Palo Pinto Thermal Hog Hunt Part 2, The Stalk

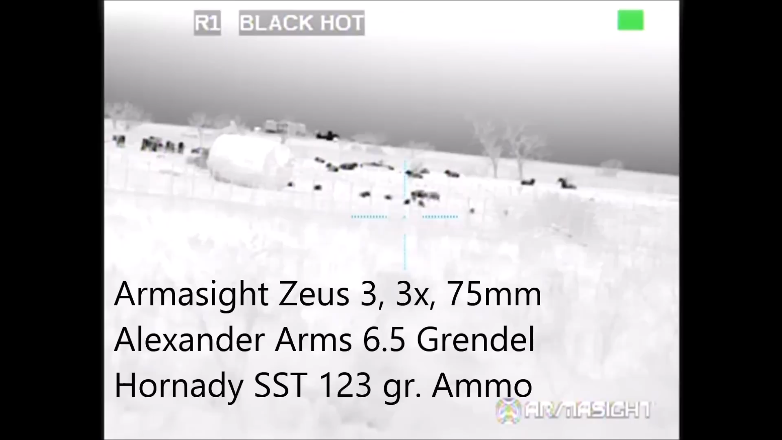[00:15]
However, as we got closer each time,
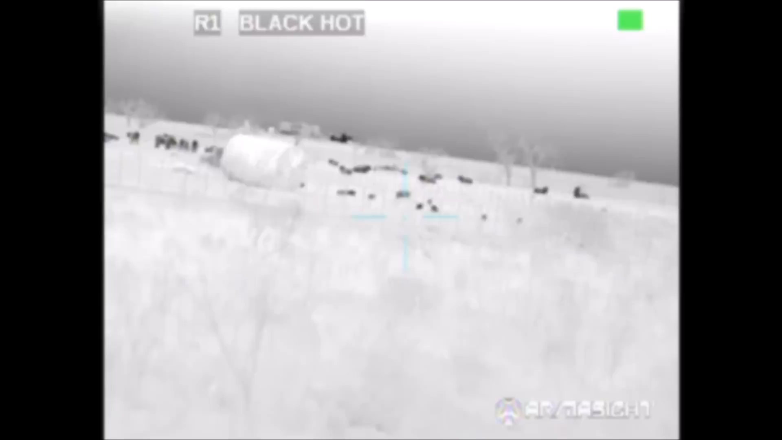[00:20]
the cattle would spook and they would push the hogs further away.
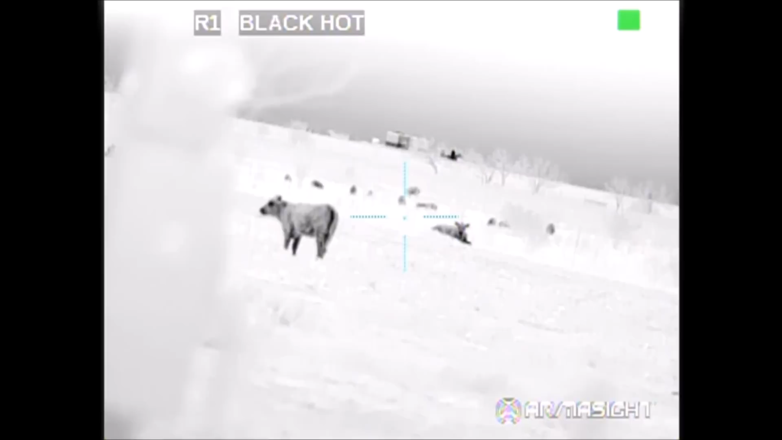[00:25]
And we never got closer than a few hundred yards distant.
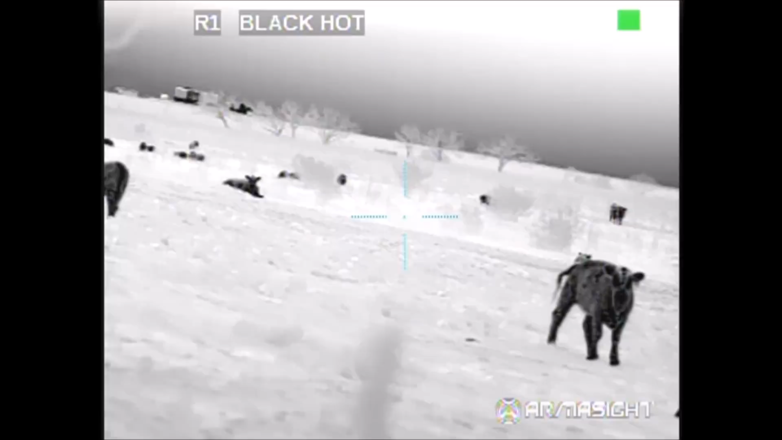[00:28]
So we decided to drive around to the backside of the paddocks and make the approach from the other direction.
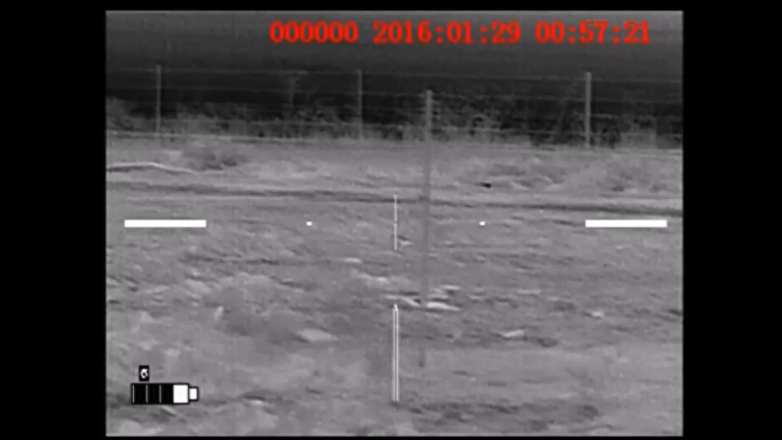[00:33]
So what you're going to see here is about two hours of stalking condensed down to a few minutes, as seen through both the Mark II and the Zeus III thermal scopes.
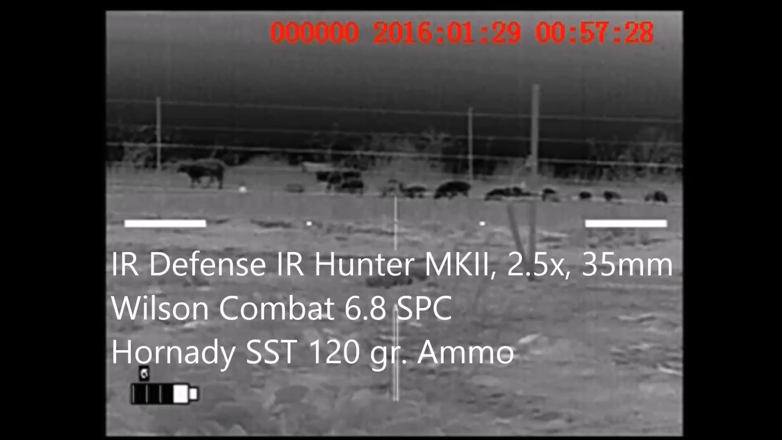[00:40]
One of the primary differences that you should pick up on is that with the Mark II you see a lot more detail of what's going on in the environment,
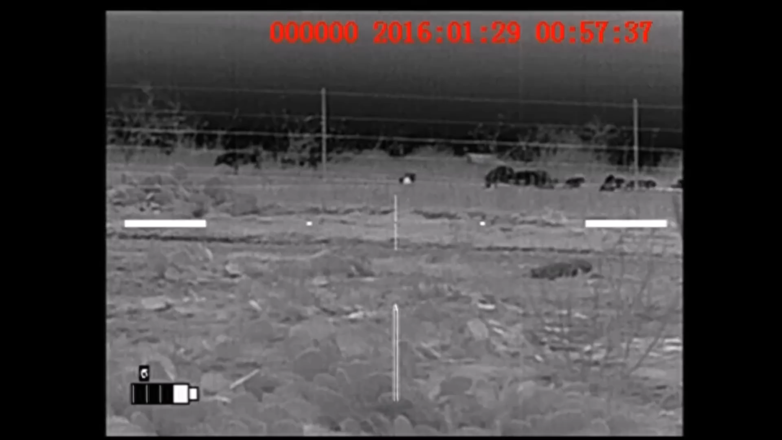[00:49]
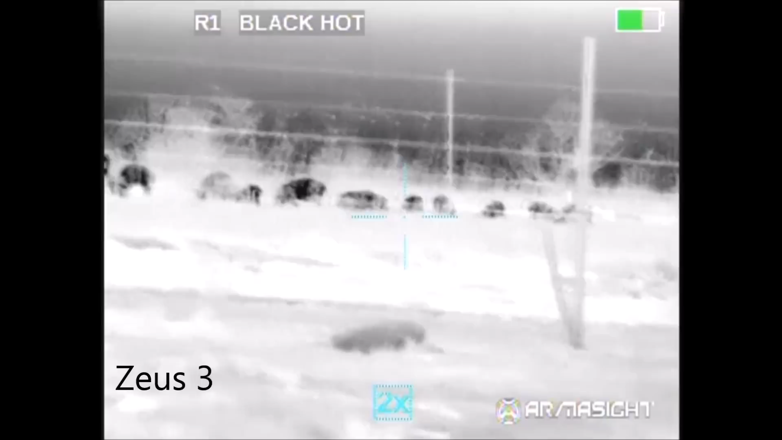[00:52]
whereas with the Zeus III you tend to see a lot more detail of what's going on with the hot objects.
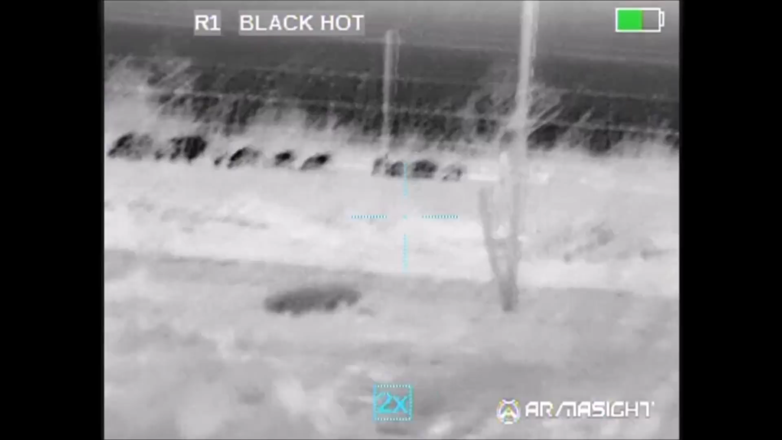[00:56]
Now this backside approach took us nearly an hour. We crossed several cattle paddocks that were full of prickly prairie cactus.
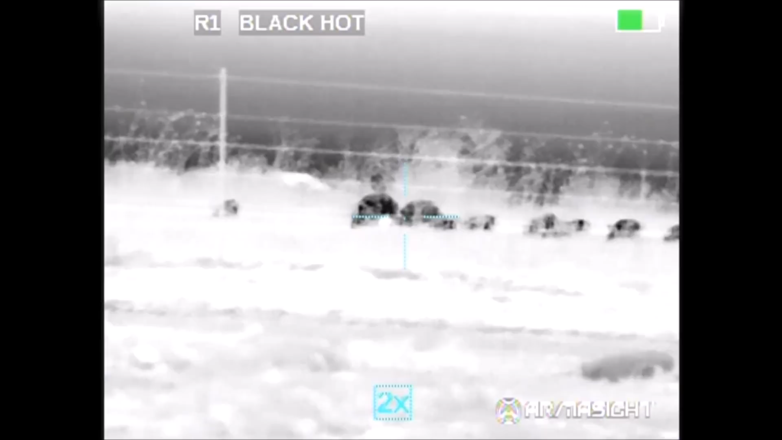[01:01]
We had to cross several electric fences that we belly crawled underneath in order to get past.
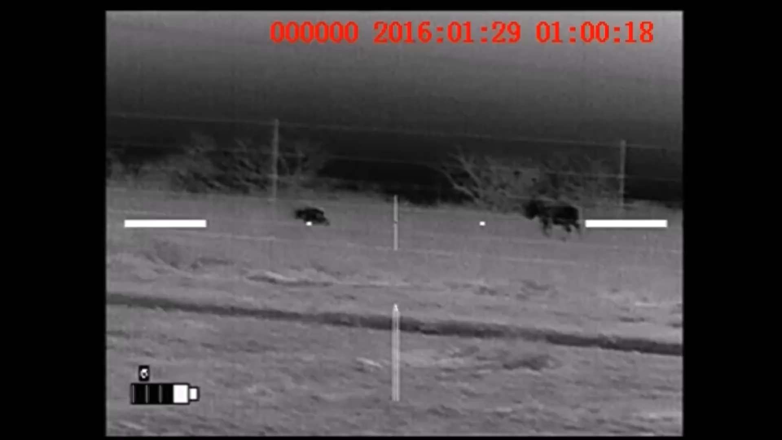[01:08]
Our goal was to get to the fence that you see here so that we could get as close as possible to the hogs in order to make our shots.
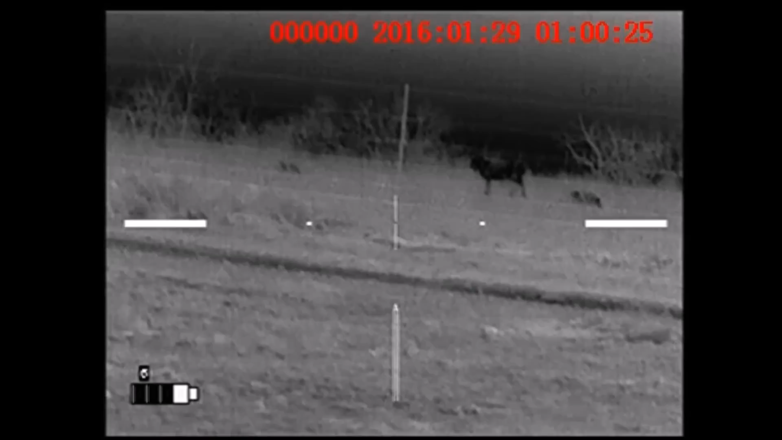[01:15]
Here my concern was that while the wind was in our favor, we had a bright moon and that I figured we could easily be seen.
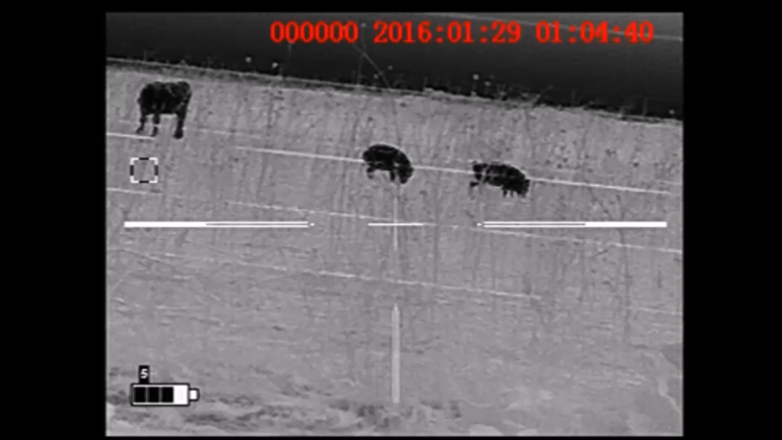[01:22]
I could see the hogs and the cattle without using my thermal devices.
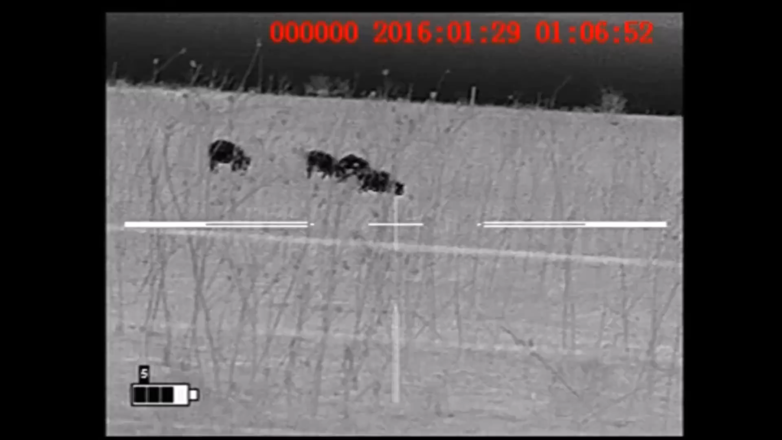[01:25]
Notice the details of the cocklebur plants that you can see here in the
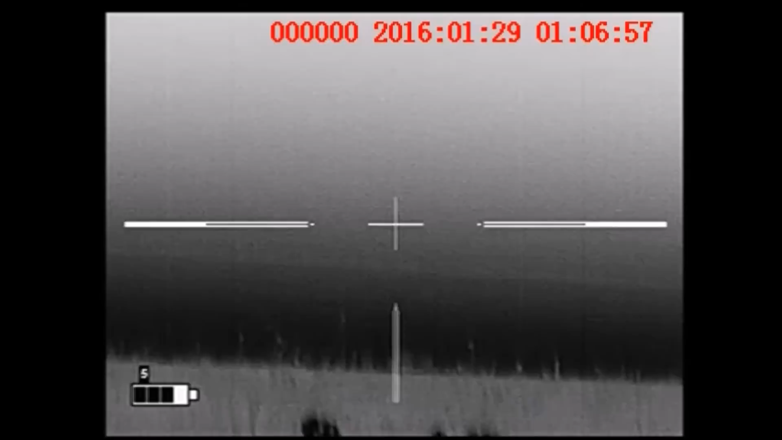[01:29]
foreground. By this time we've been standing at the fence for several minutes
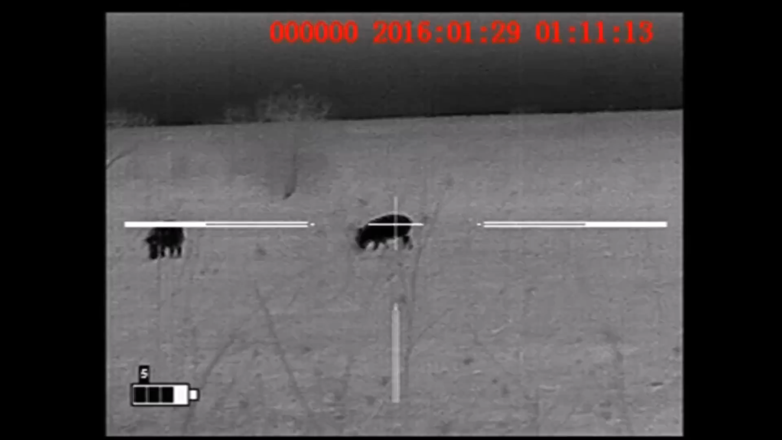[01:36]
under the bright moon scanning the hogs and the cattle, picking safe directions of fire, and trying to figure out specific individuals that we want to take out.
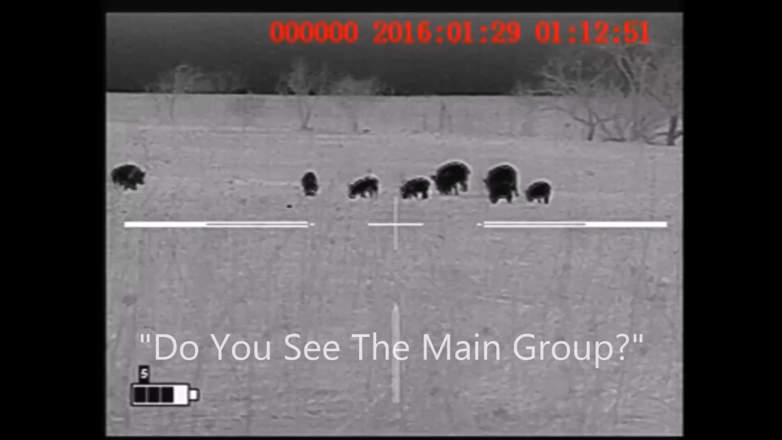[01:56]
Here DFW Roadkill has selected two individuals and we're just waiting for the smaller hogs in the front to move out of the way.
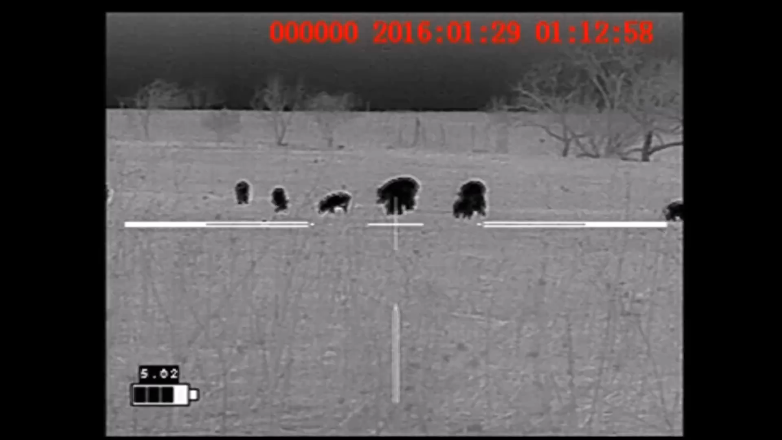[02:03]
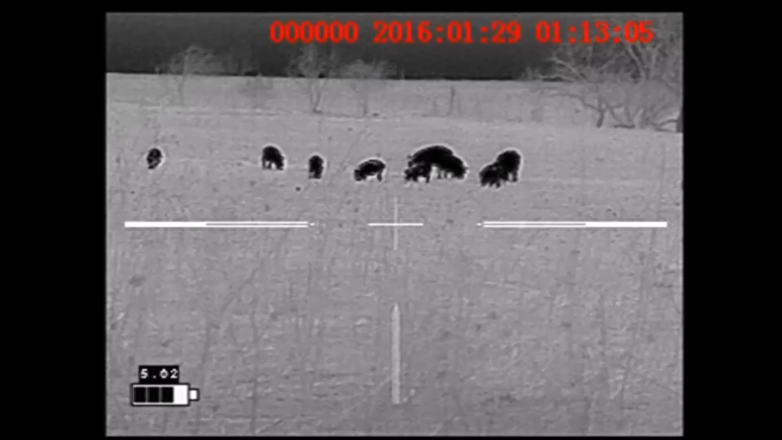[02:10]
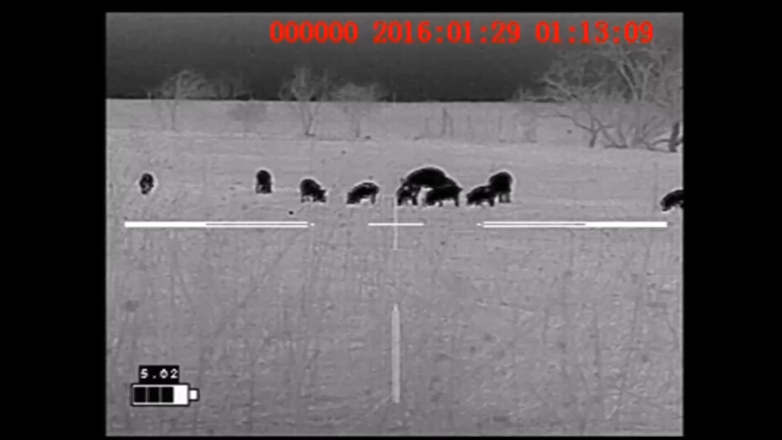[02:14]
And here's the same sequence through the Zeus 3.
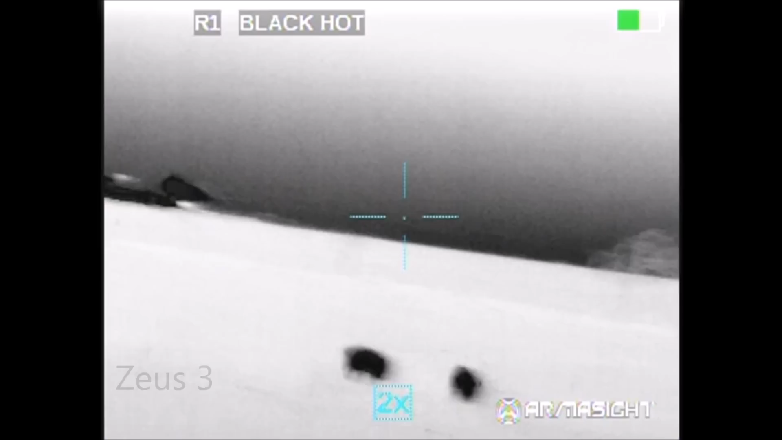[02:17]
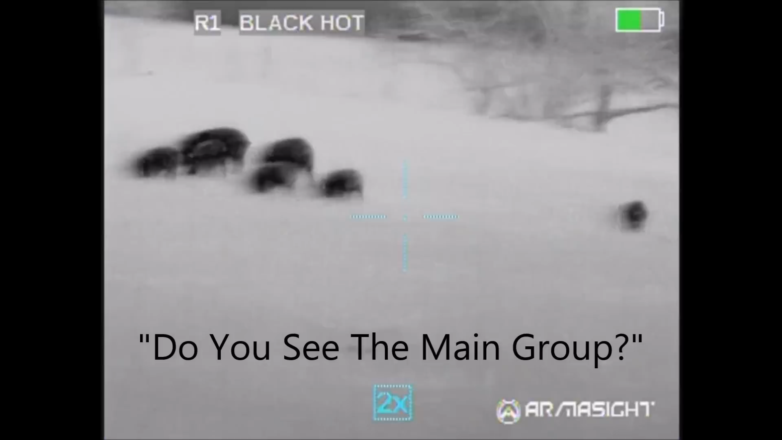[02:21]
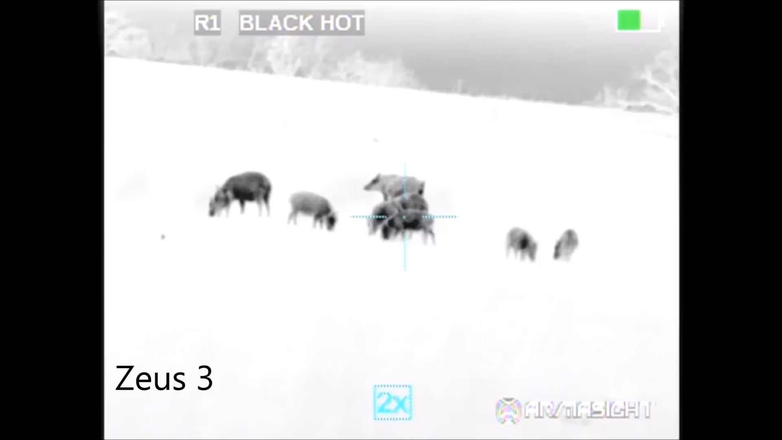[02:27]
As we waited for the little hogs to move out of the way, a recurring problem happened yet again.
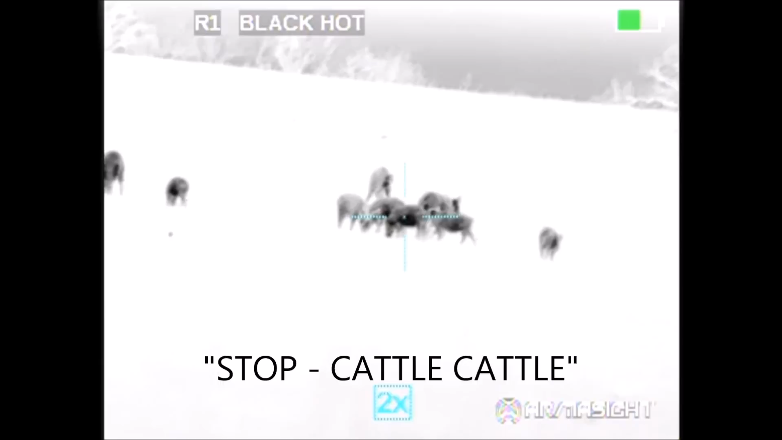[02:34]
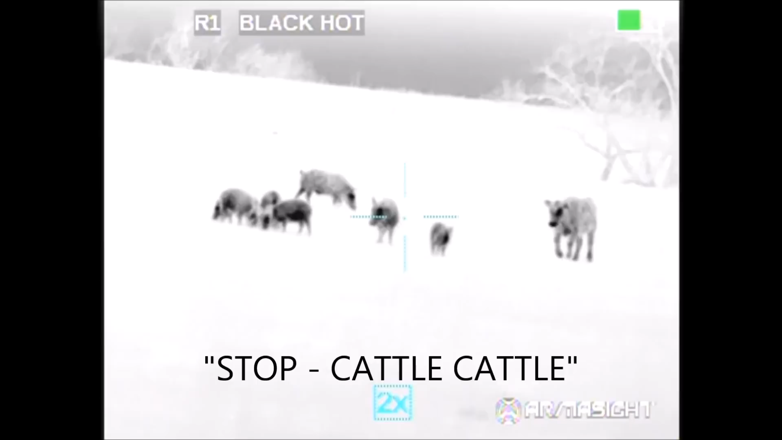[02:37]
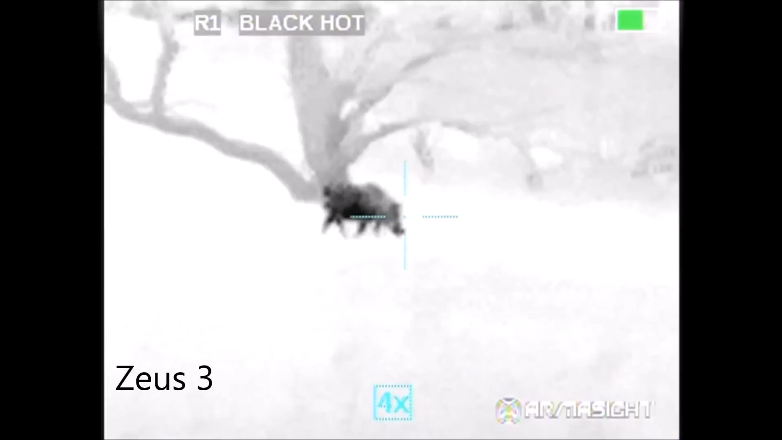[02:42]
One of the hogs eventually broke from the group and moved to my side so I stayed on him,
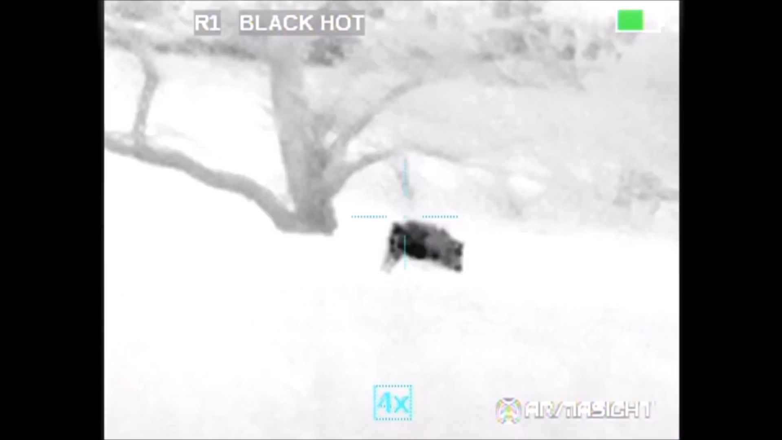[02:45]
and then it was just a matter of waiting for DFW Roadkill to select his hog.
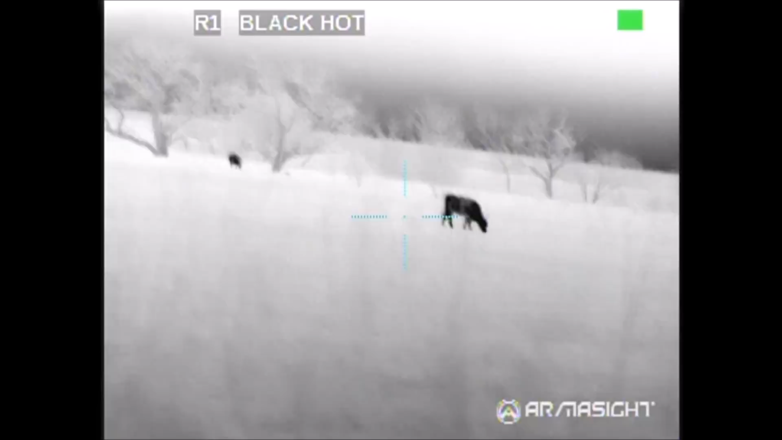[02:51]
I went ahead and zoomed out to get a better view of what was going on in the area around the hog.
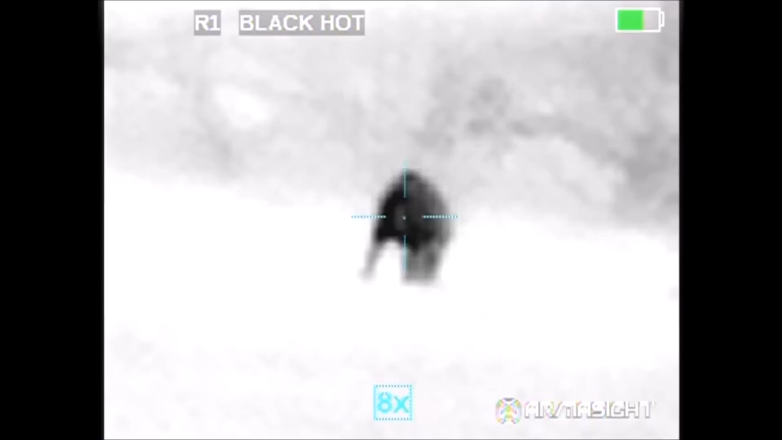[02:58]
There was only one cow so it looked like I had a fairly clear field of view and I should be ready to go when the time came.